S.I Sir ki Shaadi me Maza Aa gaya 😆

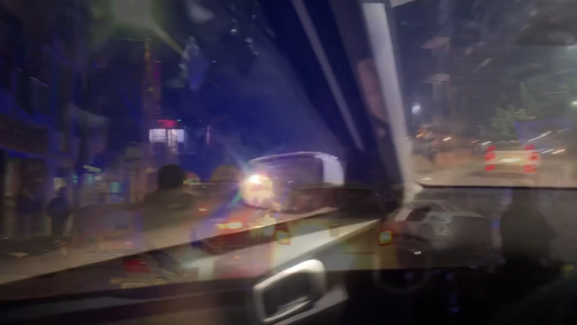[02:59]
तो देख सकते हुए यह यह बरात और यह बरात पता नहीं किसकी ह